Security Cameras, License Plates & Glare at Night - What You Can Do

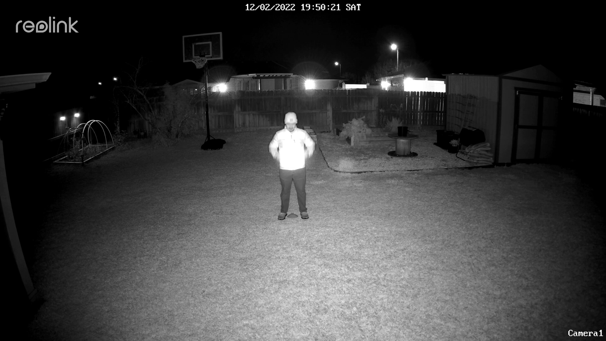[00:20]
so when you shine an infrared light or even a floodlight or spotlight on it, it will reflect that light back to the camera, resulting in a glare.
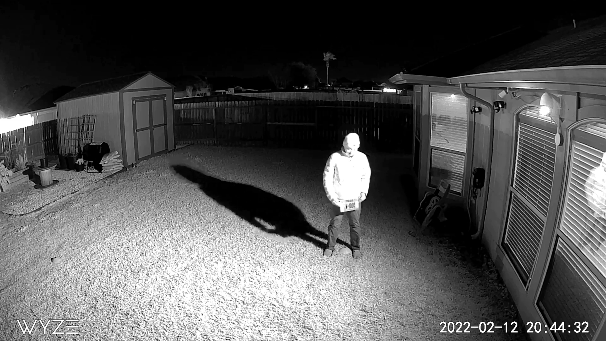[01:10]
It might be a separate light or an IR emitter, or better yet, another camera. And this will be the source of the light or infrared.
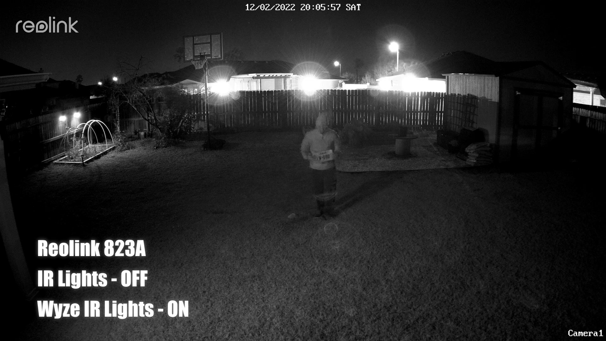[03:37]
We will use the Wise's infrared lights to light up the area and see if we can read the plates,
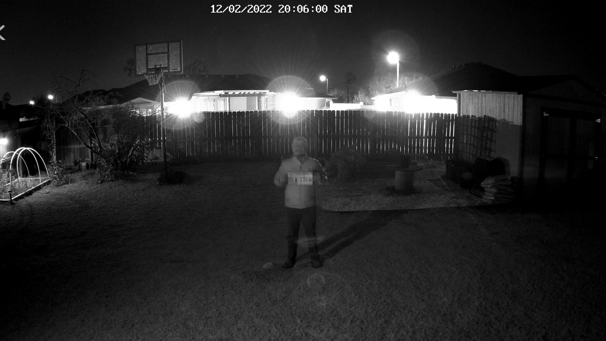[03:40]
which even though the infrared lights of the Wise is not really strong enough, but we still can read it. How about just turning off the infrared light of the Wisecam and just use the floodlights and see how the Reolink will record just in black and white mode.
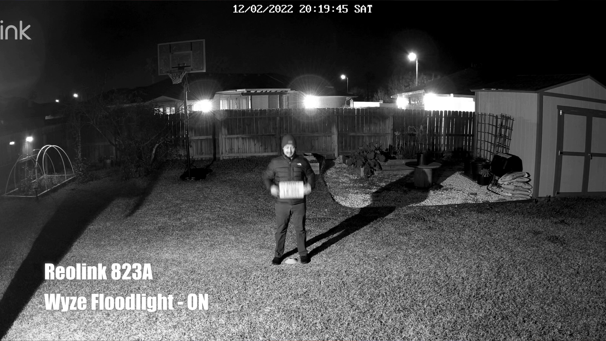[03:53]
And you can see it, it also works and this can also be an option. Time to test the Wisecam. Let's start first with its floodlights on, which is the same thing.
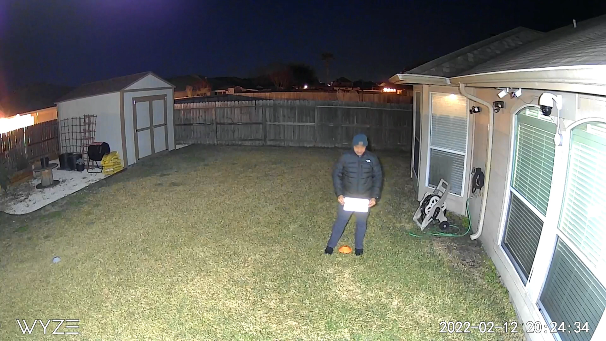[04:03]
The light will just reflect back to the camera. And how about the night vision mode?
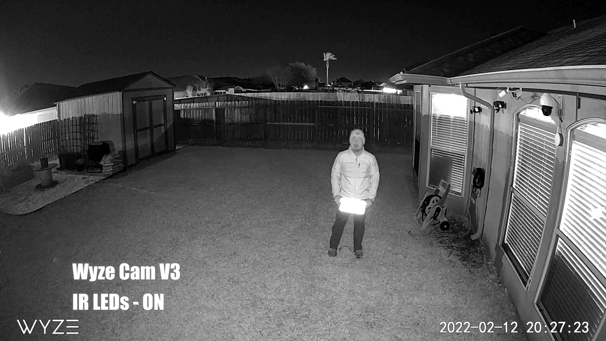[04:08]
Same thing. Infrared glare will just wash out the license plate's letters and numbers.